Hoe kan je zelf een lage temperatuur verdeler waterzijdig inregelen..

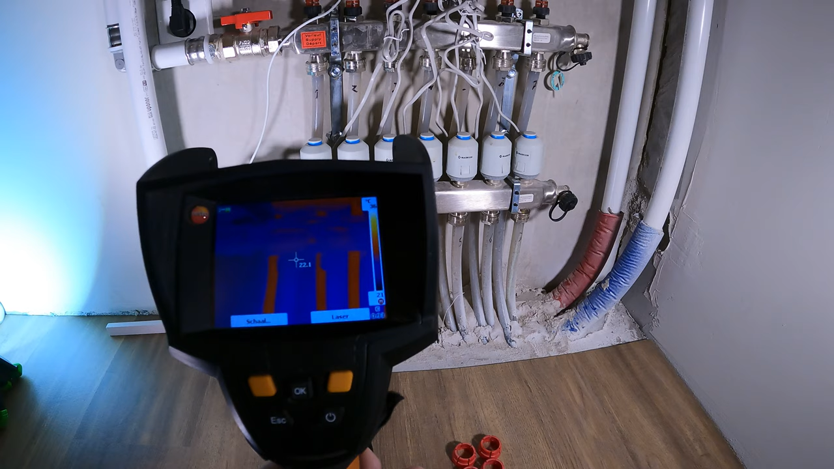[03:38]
En je zorgt er dus voor dat alle retourtemperatuur van de slangen hetzelfde zijn. En ik gebruik dus zelf altijd een warmtebeeldcamera om de retourleidingen te controleren. Maar je kan dus ook een infrarood thermometer bestellen.
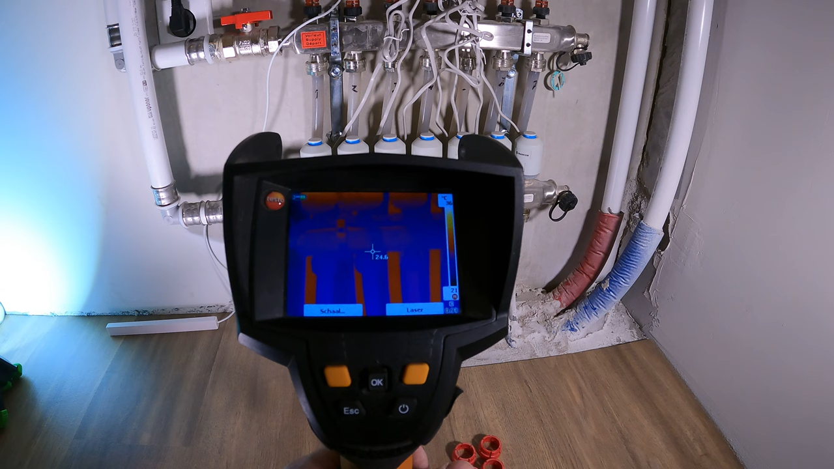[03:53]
En daarmee de retourleidingen controleren op temperatuur. In de beschrijving onder de video zet ik een link waar je deze kan bestellen.